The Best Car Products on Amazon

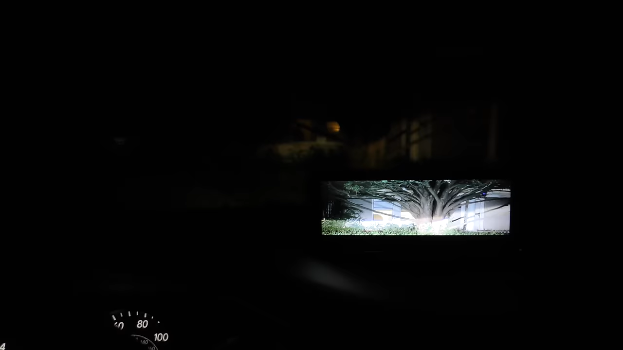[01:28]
and when of course you add the headlights to the car, now you can see, that's what it looks like to the windscreen,
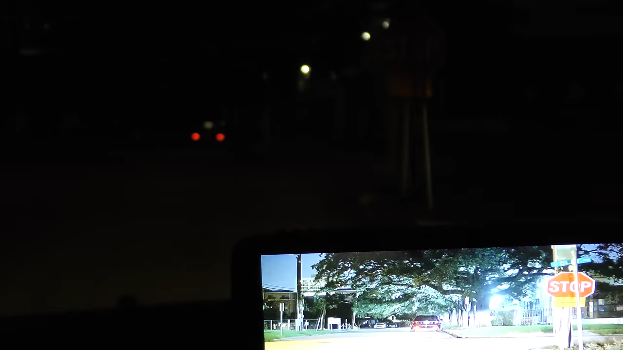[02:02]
but on the screen, there's the big alt stop sign,